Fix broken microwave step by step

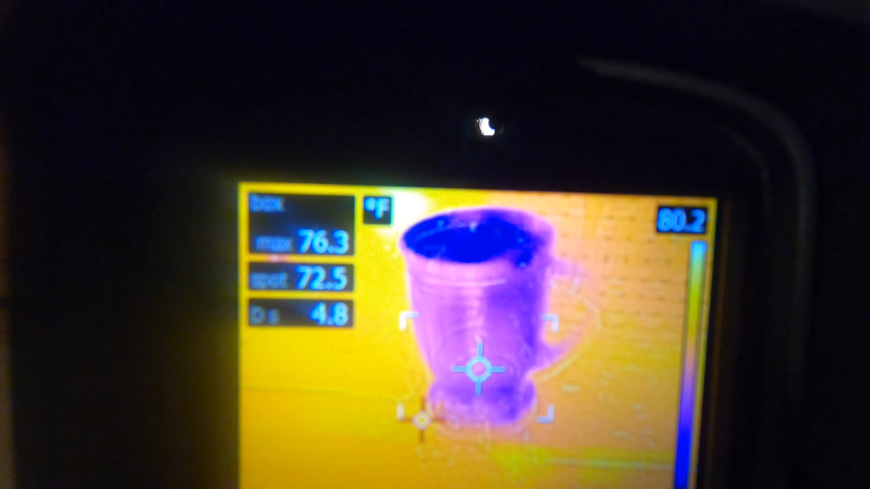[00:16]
On screen: spot 72.5°F, max 76.3°F, scale top 80.2°F
You can see it's 71 degrees. Gonna throw it in the microwave oven.
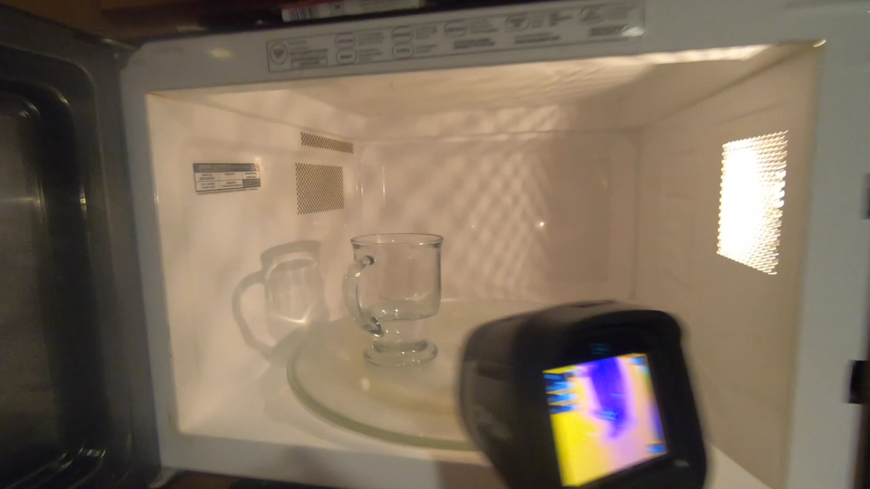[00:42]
We'll test it with the infrared thermometer and womp womp, didn't work at all. Same temperature as when I put it in.
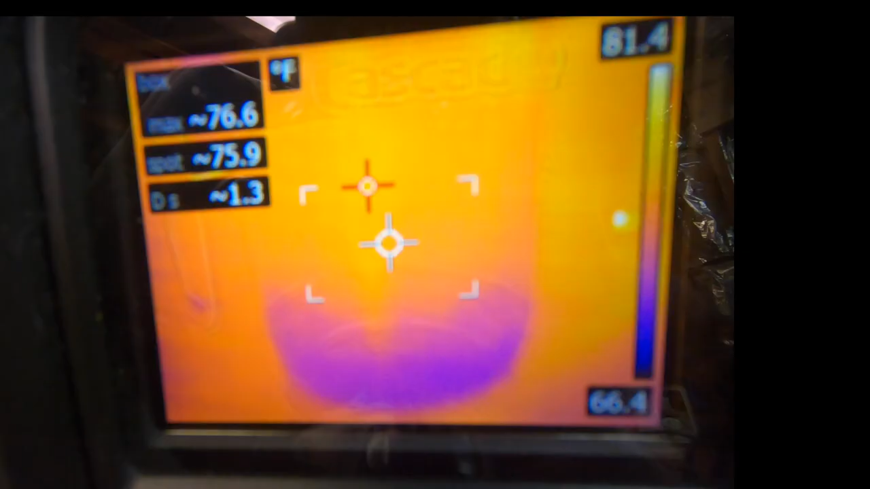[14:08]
On screen: spot 75.9°F, max 76.6°F, scale top 81.4°F, scale bottom 66.4°F
That spot right there is like in the 70 degree range.